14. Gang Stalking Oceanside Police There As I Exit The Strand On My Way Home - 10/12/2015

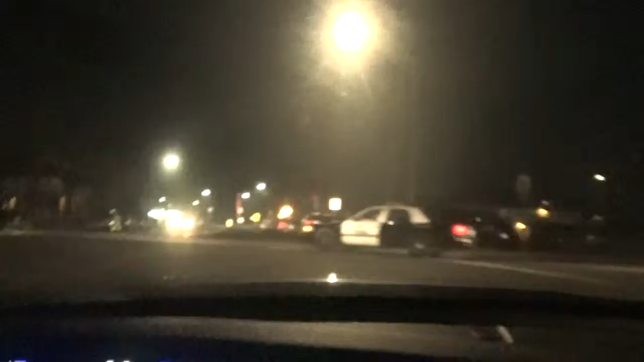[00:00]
Right here, same time exit entry by the Oceanside Gang Stalking Police.
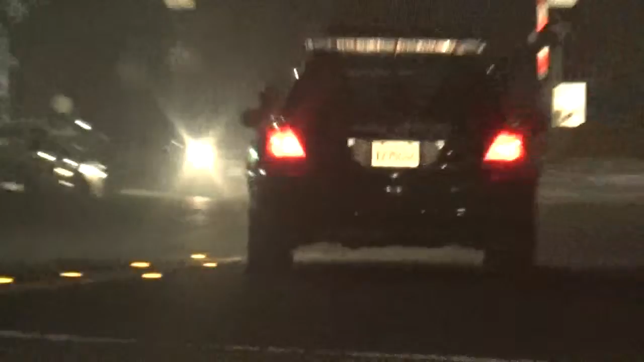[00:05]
I'm coming up from the ocean, decided to ride by the ocean on my way home,
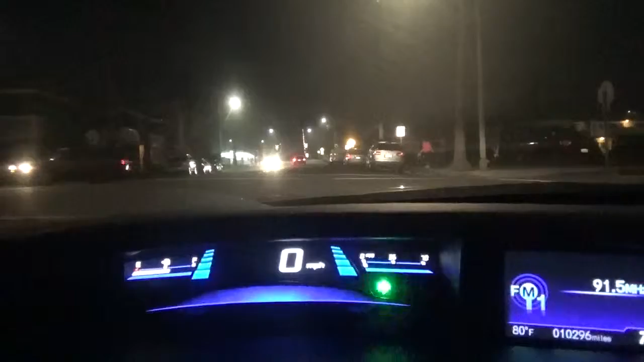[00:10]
and the Gang Stalking Police is there as we come up the hill.